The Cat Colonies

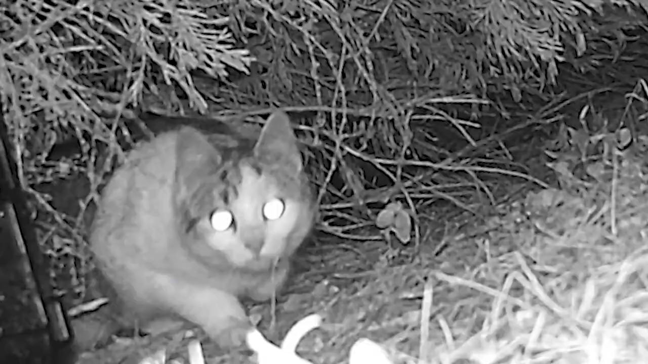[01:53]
Willie set up a motion sensor camera to learn more about the colony's size and their movements. By day we see birds, by night we see cats.
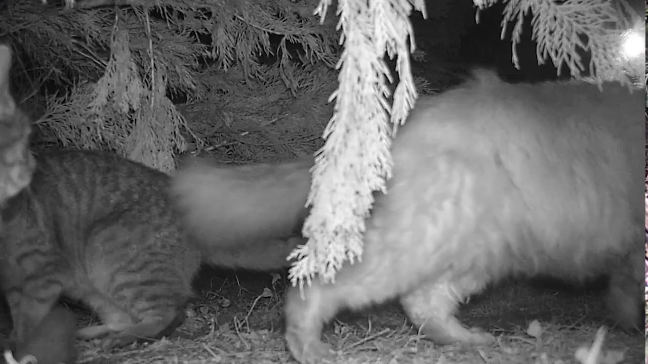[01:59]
Whether abandoned, dumped or born into the wild,